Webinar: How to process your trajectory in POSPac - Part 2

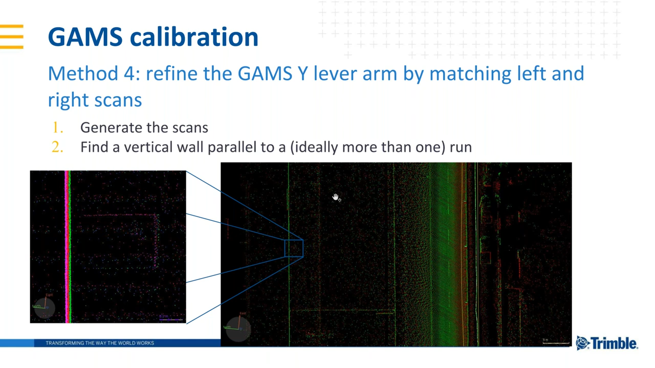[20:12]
wall here in the left and we see how the misalignment in the between the two scans is changing so we just uh change the y y